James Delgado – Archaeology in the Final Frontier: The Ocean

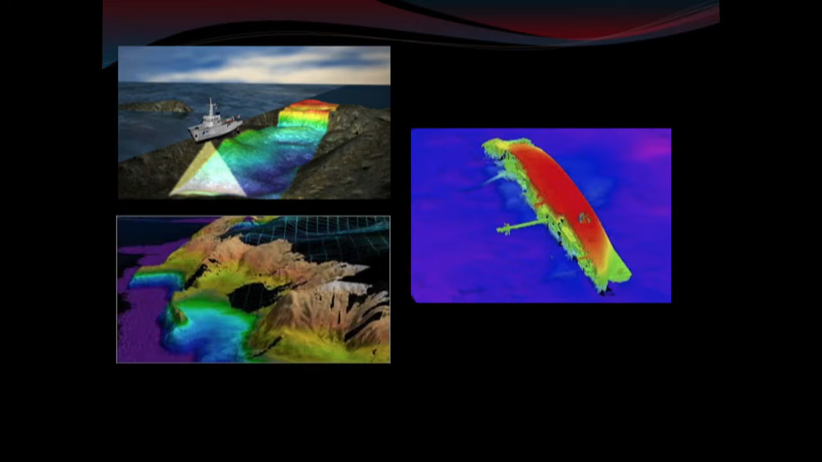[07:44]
When you're up high, the basic pixel up high is basically the size of this room.
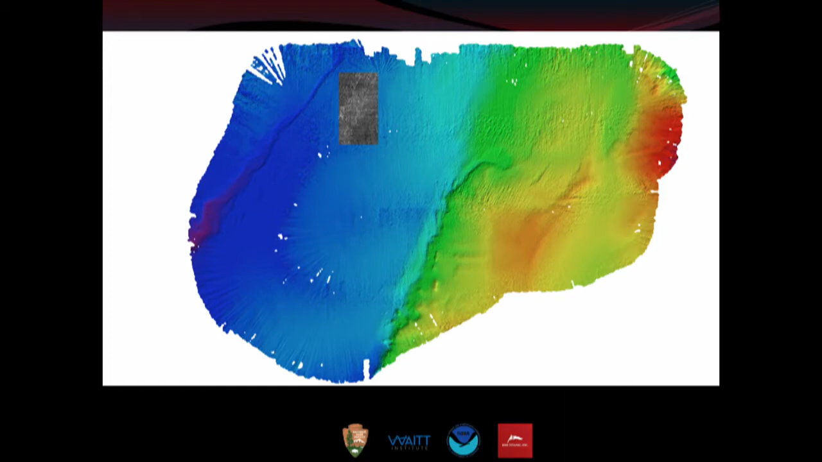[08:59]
That's a box in which Titanic rests.
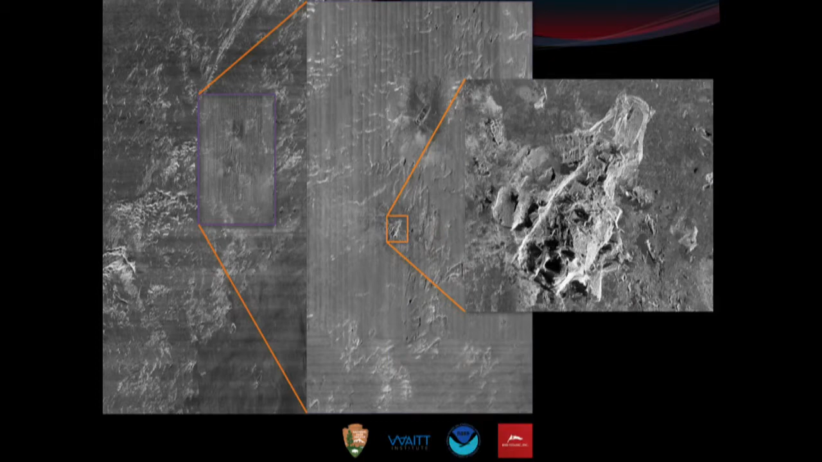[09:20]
Now that's the basic map done with the robot again and again. And then with the remotely operated vehicle, thanks to the magic of colleagues at Woods Hole Oceanographic Institution, superimposing